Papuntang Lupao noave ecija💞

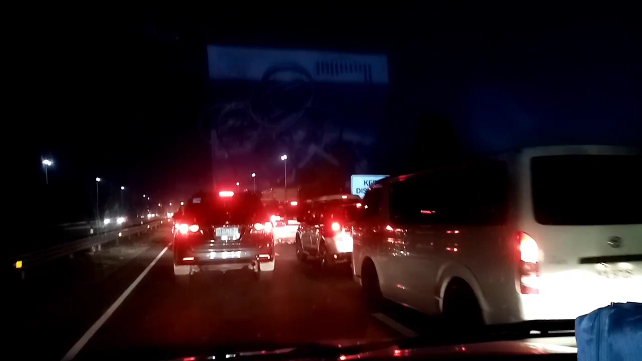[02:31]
Andito pa kami, ang haba, grabe eh. Layo, nasa Tarlac na kami. Tiplex Expressway. Sobrang habang biyahe namin. So, mga ilang oras pa bago makarating na Nueva Ecija.